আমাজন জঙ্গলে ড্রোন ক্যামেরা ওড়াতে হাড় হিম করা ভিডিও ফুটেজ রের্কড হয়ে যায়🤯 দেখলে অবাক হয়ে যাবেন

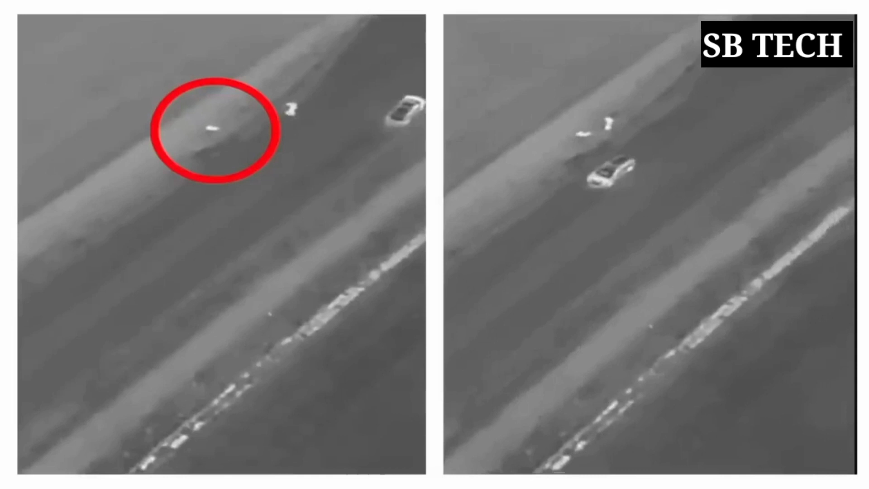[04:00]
एदिके ड्रोन कैमेरा मैं पुलीस के रास्ता बोलते थाके और पुलीस ठेही भाबे ब्याक्तिर काचे पोच्छाते थाके।